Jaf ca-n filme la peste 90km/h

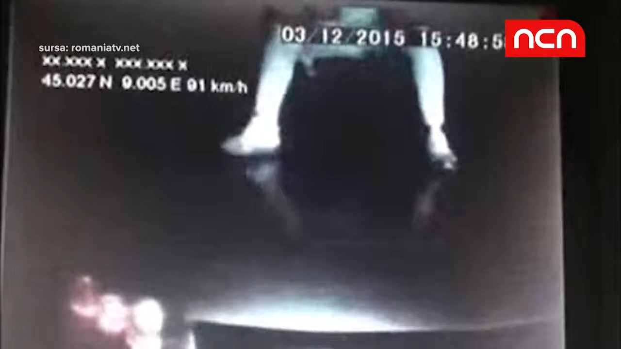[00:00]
Jafcă în filme O bandă de hoți a fost prinsea de polițiști pe centura Buzăului după ce a jefuit un tir în mers care circula cu peste 90 de km pe oră. În imaginele surprinse de o cameră montată în spatele tirului se vede cum bărbații,
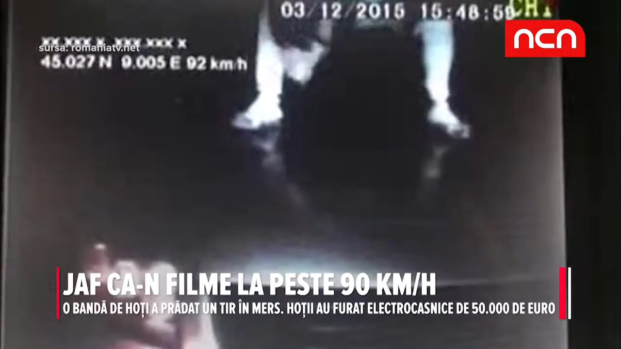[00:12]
urcați pe capot autoturismului propriu, se apropie de camion,
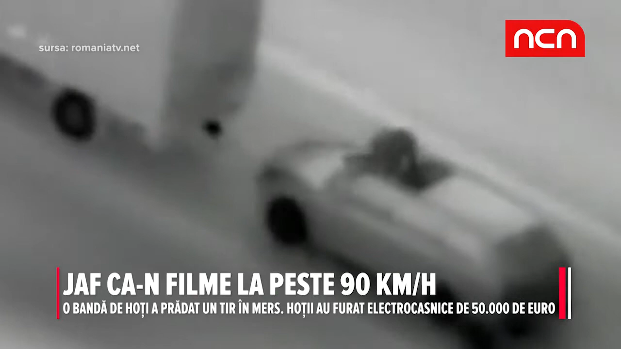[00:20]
se urcă în acesta și golesc marfa pe care o introduc apoi printr-o trapă în mașina lor, totul în mers, la o viteză foarte mare.